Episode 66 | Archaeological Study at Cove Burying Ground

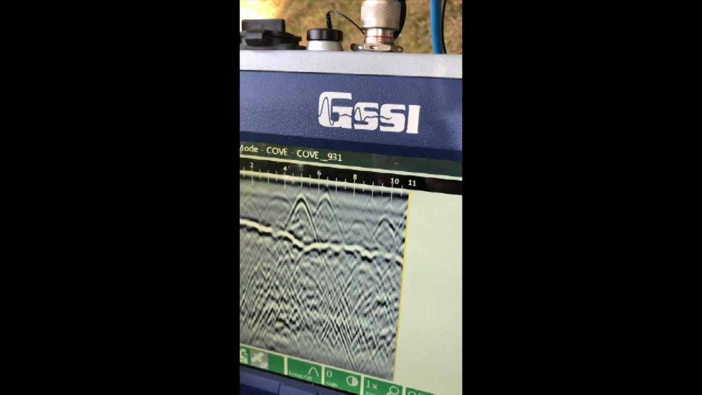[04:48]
See anything cool? Um, it looks like there's a possible grave right around here.
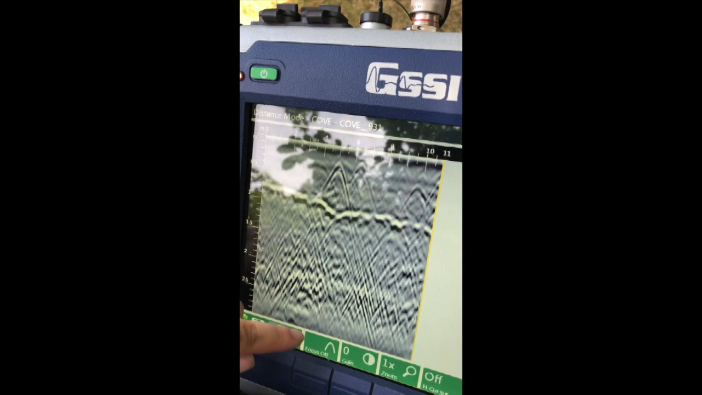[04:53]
You can see there's a break in the soil and then a little lump.
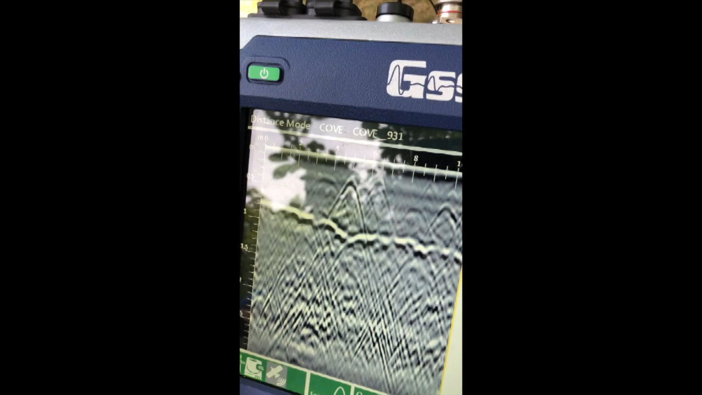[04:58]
What are the lumps up top? So that is something. What are the lumps up top? These lumps up here are roots that we've hit at about a 90 degree angle.
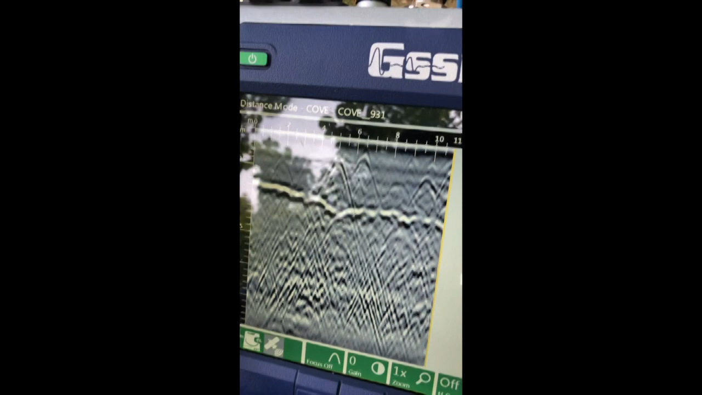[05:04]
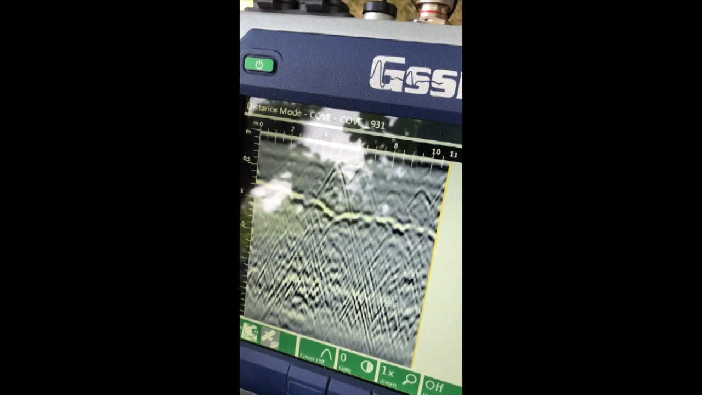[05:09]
As the antenna passes over it, it hits it starting
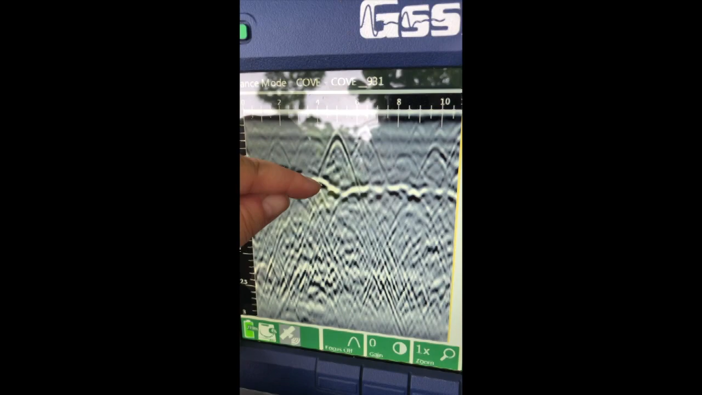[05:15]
here and it thinks it's a lot lower down than it is because it records
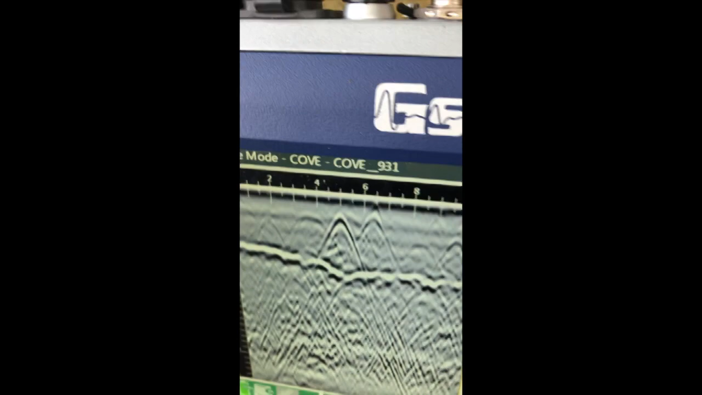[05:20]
how long it takes for the signal to return.
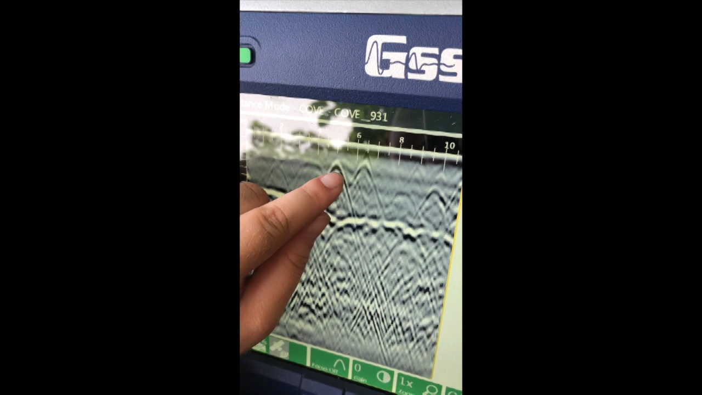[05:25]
So the center of the route is up here and it is along here.
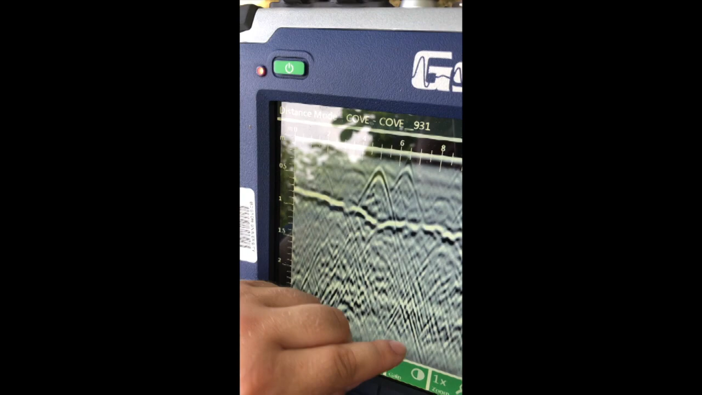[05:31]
But radar is dumb and thinks that because it took longer to come back instead of being at this angle, it's just directly below it.